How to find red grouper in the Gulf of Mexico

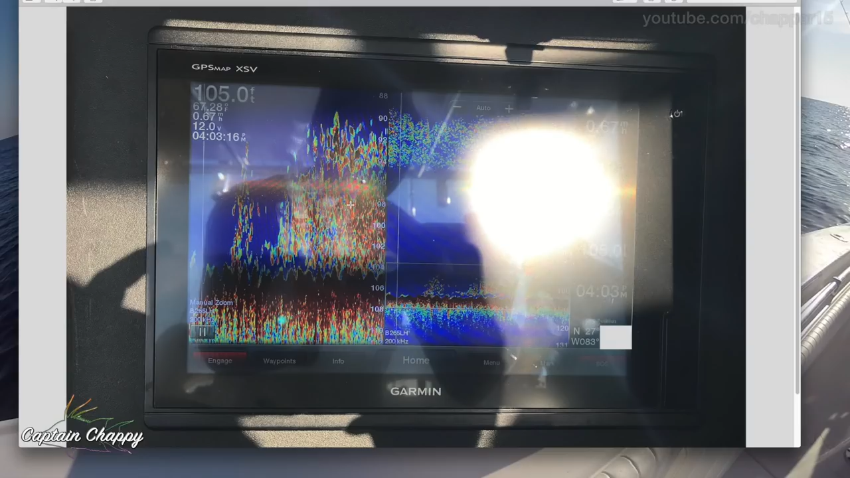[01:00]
So rocks, Swiss cheese bottom, that type of thing. And the red grouper this time of year, late spring, summer, through the fall, will follow this bait around as it moves around the Gulf of Mexico. And so this is a massive stack. Usually it's a lot of B-liners, lane snapper, that type of thing. And this is coming up to 90 feet, so about 15 feet off the bottom.
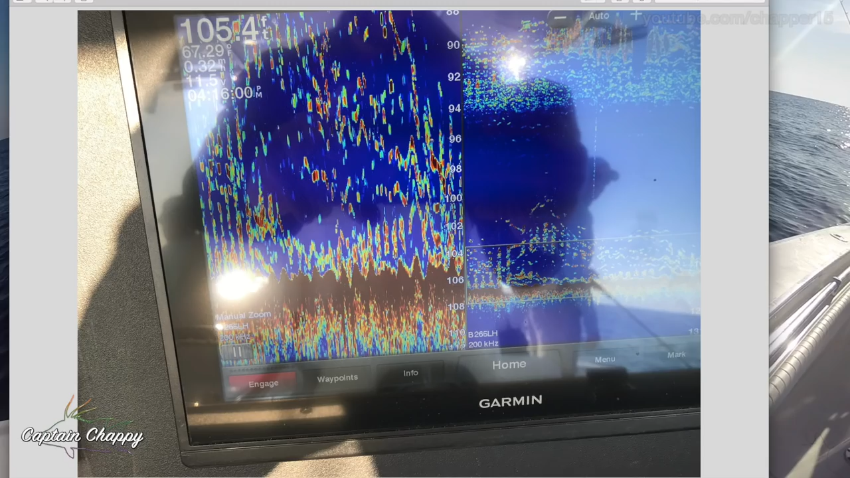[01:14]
Here's another shot, so 105 feet, a little more scattered this way. But just lots of each individual fish.
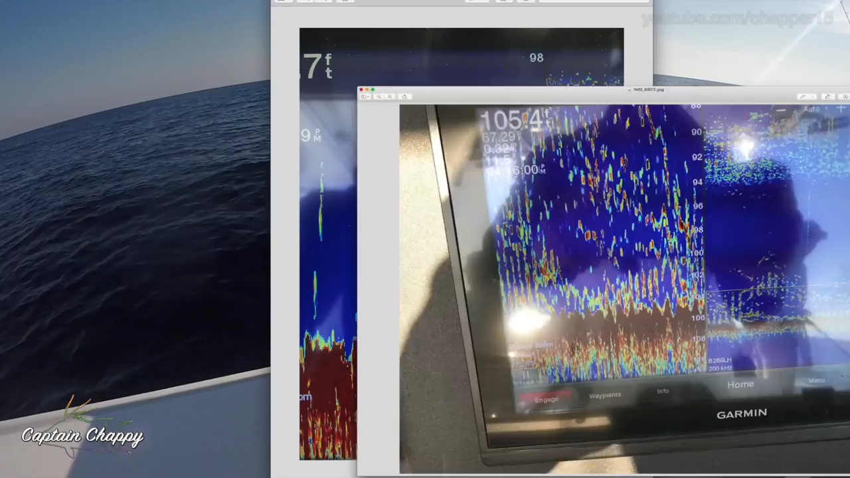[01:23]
And so one more shot. This was a little deeper, 110, but you can see some bait stacks coming up pretty high off the bottom.
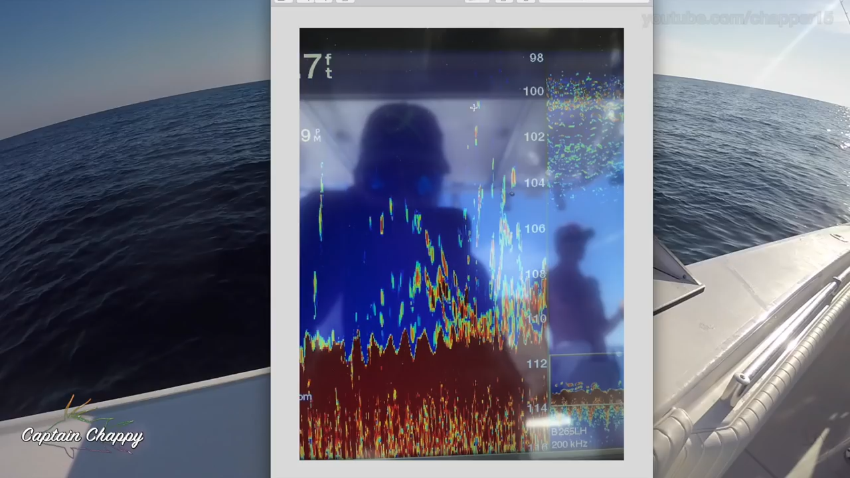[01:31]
And so what I did is sent the GoPro down to just kind of investigate what it was.